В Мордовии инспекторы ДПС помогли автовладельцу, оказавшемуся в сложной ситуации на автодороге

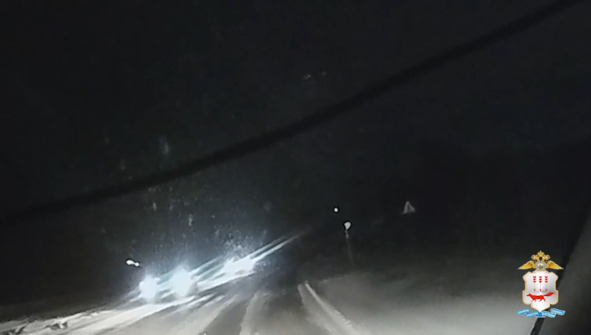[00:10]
который припаркован был на обочине с включенными аварийной сигнализацией. Было установлено то, что данный автомобиль Лада Калина стоял с повреждениями. Водителю было предложено пройти в салон патрульного транспортного средства, чтобы погреться.